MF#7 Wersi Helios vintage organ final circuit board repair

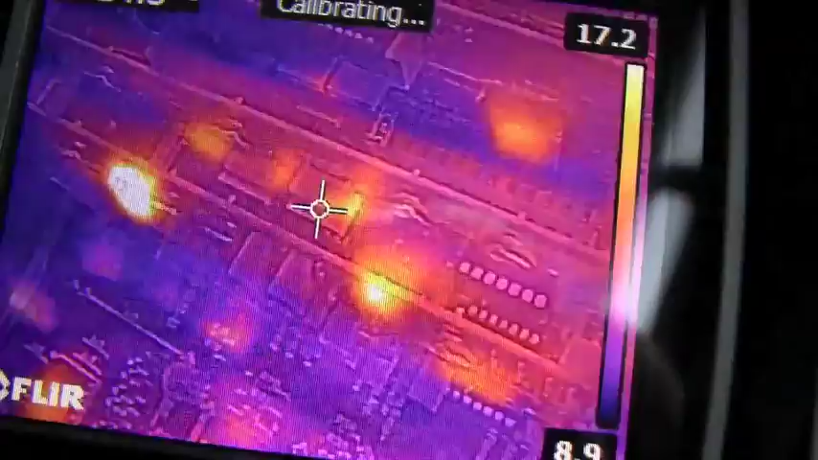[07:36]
No, it looks as if everything's going to be okay in there.